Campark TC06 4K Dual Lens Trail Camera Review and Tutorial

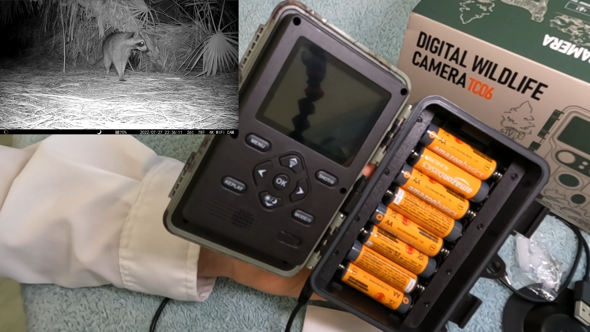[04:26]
It uses 8 AA batteries like they all do. And here, I start out with 8, you have to start out with batteries.
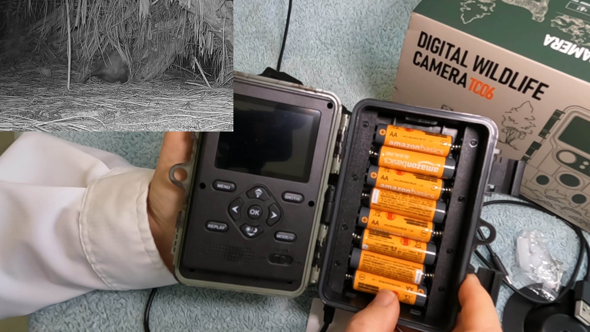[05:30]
So it's set up pretty much like the T100, the T86, It's pretty good, classic setup, and you turn the setup on. And it's pretty much the same as most of the other Camparks.
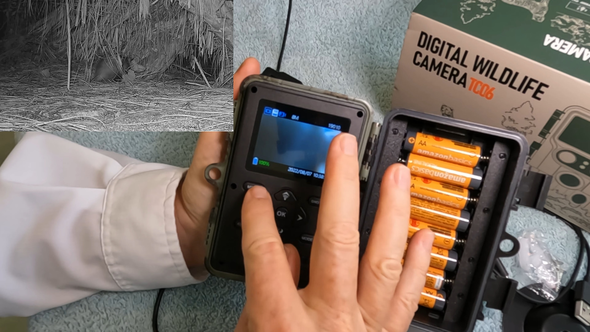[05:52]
The menu is a little, you go through here and you've got your mode, photo, video, and photo plus video. It might be nice, you think, to take a photo plus video, and I do that sometimes, but you got to remember that when you take a photo plus video,